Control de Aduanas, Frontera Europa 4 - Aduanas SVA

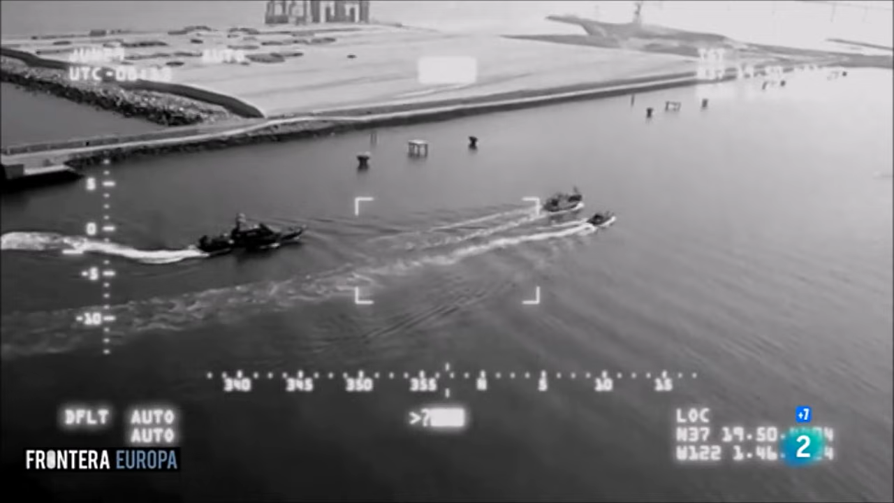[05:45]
En esta ocasión era una operación que era bastante lejos, a muchas millas de distancia.
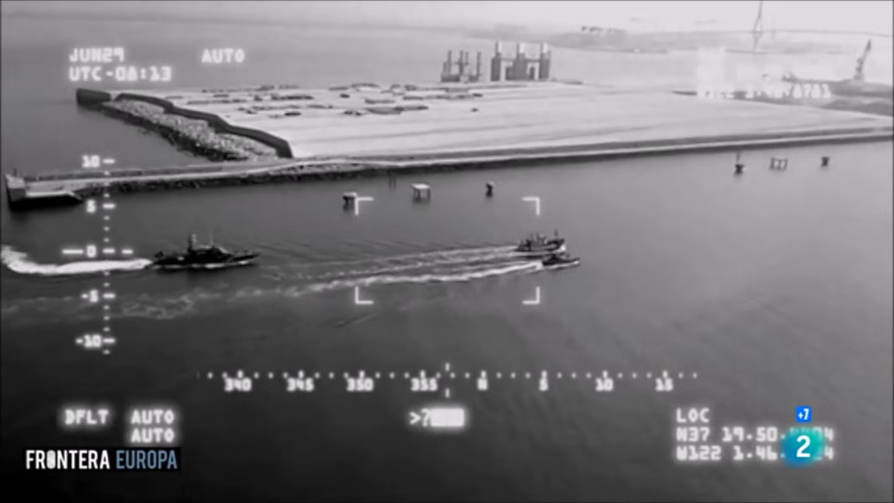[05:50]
No podíamos tampoco navegar a más velocidad porque la embarcación no lo permitía, el pesquero en este caso no lo permitía.
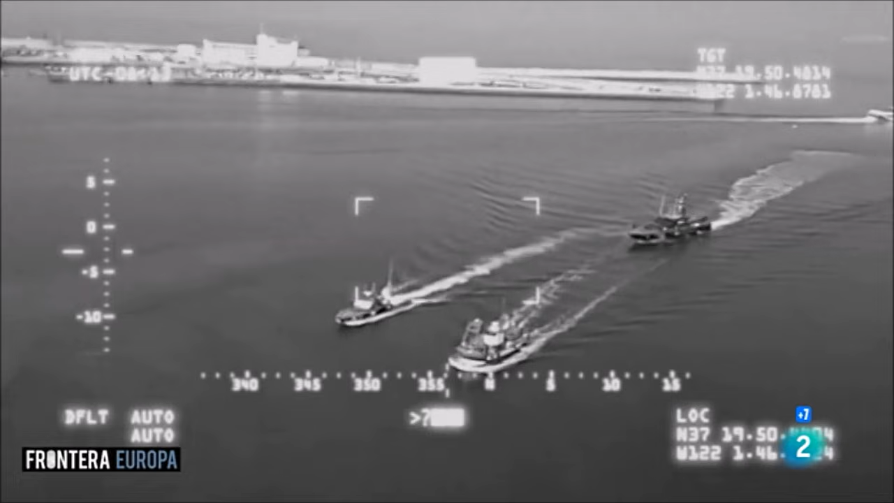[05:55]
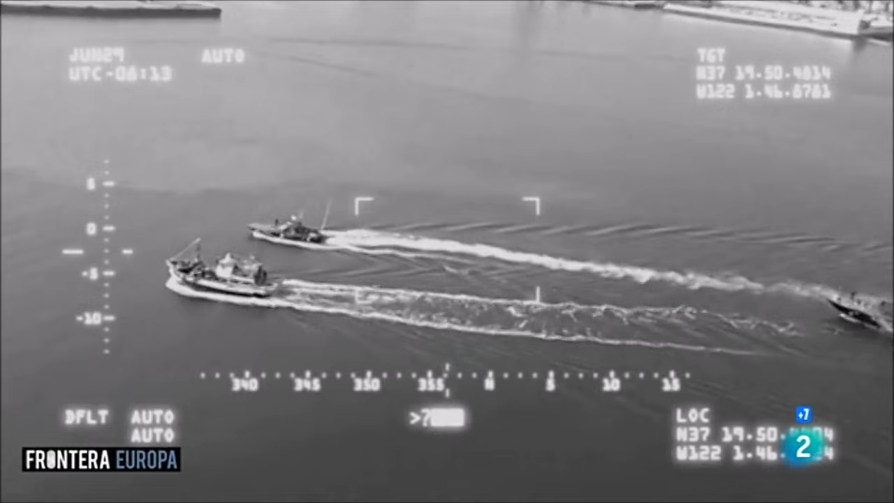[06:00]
Al haber sido tan lejos la aprehensión, el pesquero no podía andar más de siete nudos.